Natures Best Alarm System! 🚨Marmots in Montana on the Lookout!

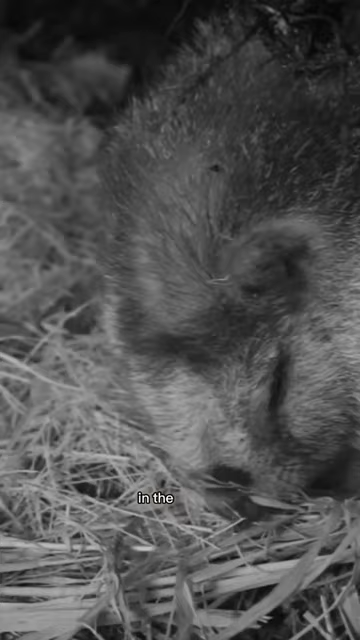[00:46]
In the burrow, they can rest until the next exploration.